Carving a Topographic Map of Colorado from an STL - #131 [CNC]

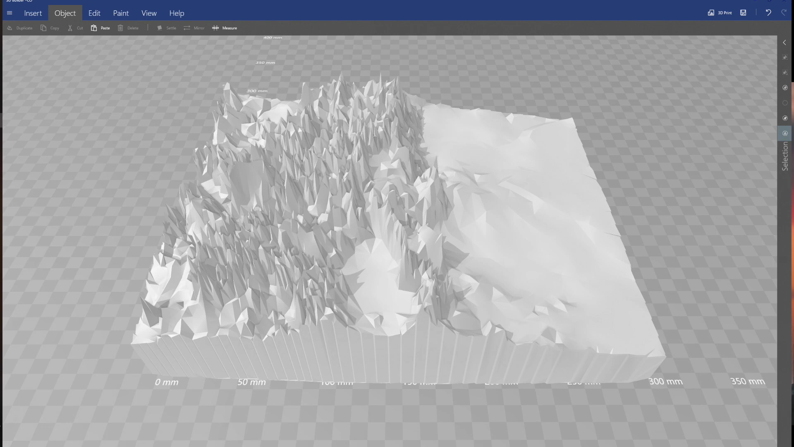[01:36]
and brought it into my workspace the first thing to do is to scale down the file to a good working size because
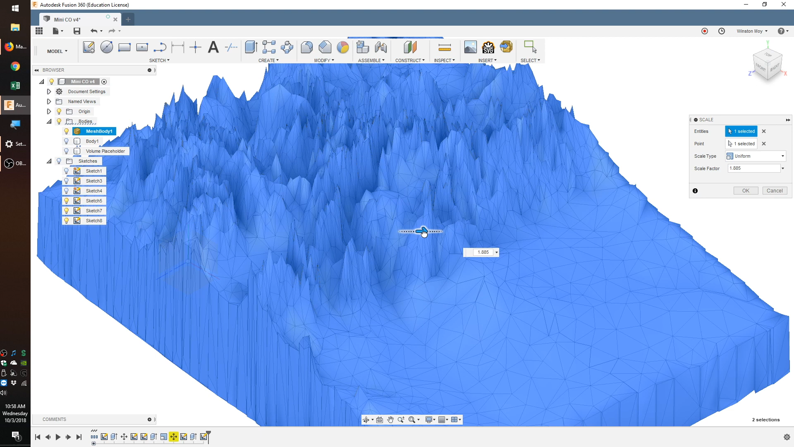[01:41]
of the wood i have available i'm going to try and make my carving about five inches wide this will fit nicely on some
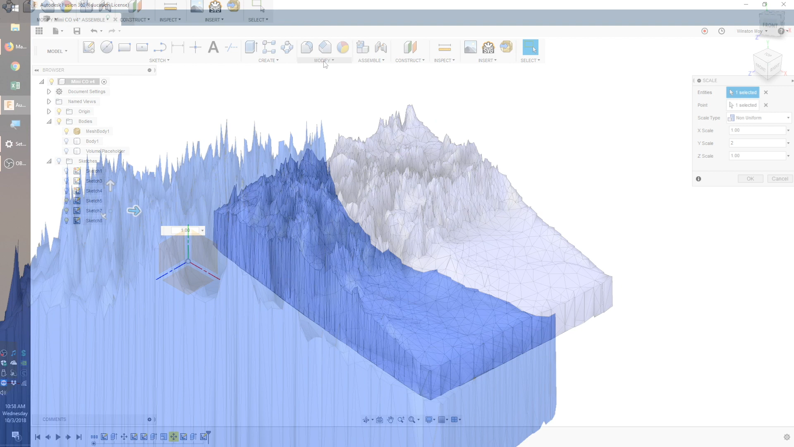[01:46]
scrap walnut i have squirreled away you can scale the model in the z axis independently of x and y if
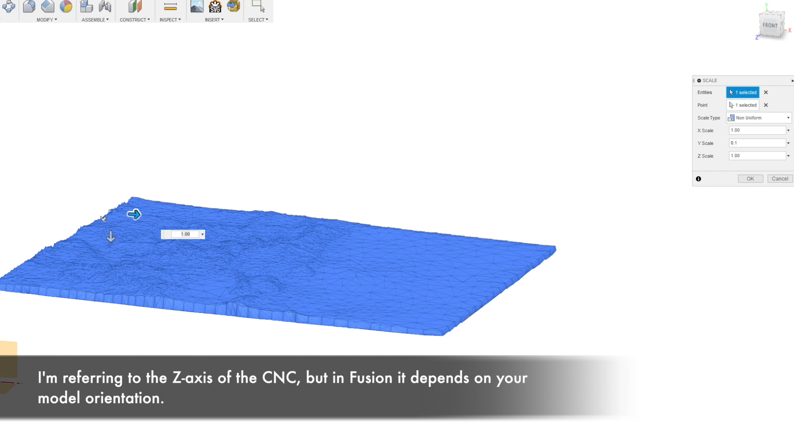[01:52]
you want to exaggerate the terrain variations i opted not to stray very far from the original proportions